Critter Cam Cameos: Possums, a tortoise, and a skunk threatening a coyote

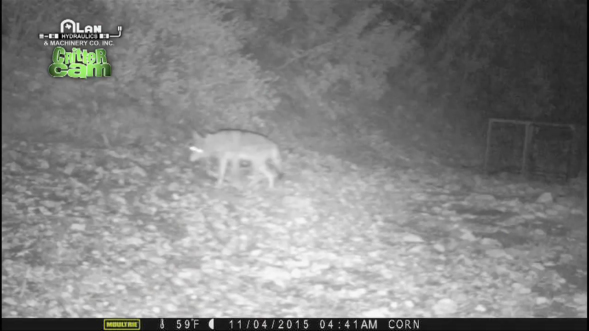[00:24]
SO THIS IS ONE OF MY FAVORITE VIDEOS OF ALL TIME, PEPPE LEPU IS ATTACKING A COYOTE,
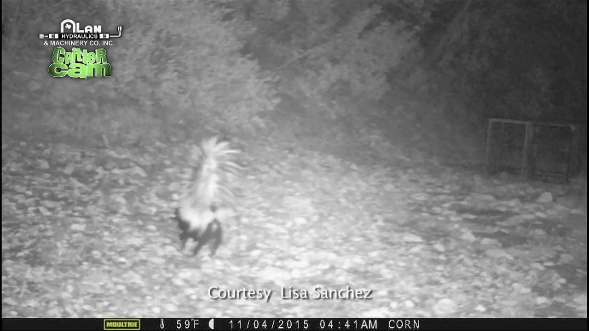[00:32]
NOW LOOK AT THE COYOTE, THIS IS SLOWED DOWN, THE COYOTE DOESN'T WANT TO HAVE ANYTHING TO DO WITH PEPPE LEPU, I THINK THAT COYOTE HAS RUN INTO A SKUNK BEFORE, WATCH IT JUST KIND OF SLINK OFF TO THE SIDE, AND IT'S KIND OF ANTICIPATING WHAT'S GOING TO HAPPEN NEXT,
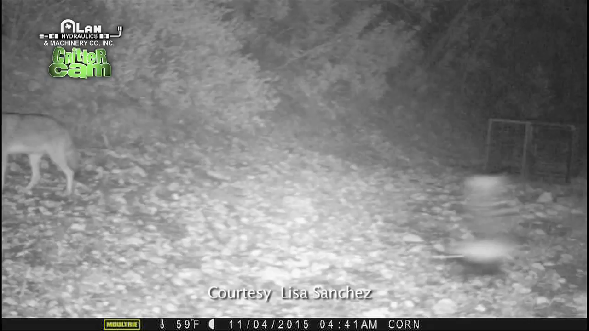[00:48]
AND HERE COMES PEPPE, TAKE THAT COYOTE, LOOK AT THAT, RIGHT ON HIS FRONT LEGS, PRETTY COOL, THAT'S ONE BOLD LITTLE SKUNKAROO, YEAH, HE KNOWS HOW TO RAISE A STINK, THANKS SO MUCH STEVE.